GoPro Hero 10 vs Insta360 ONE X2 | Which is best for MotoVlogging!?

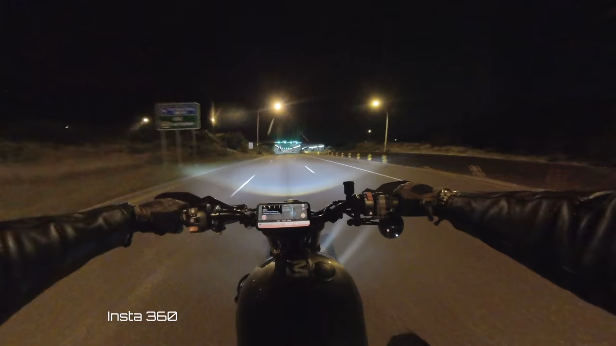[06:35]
Now I'm surprised to say that they actually look pretty similar. For the sake of the video and test, I had the ISO shutter and white balance set to auto.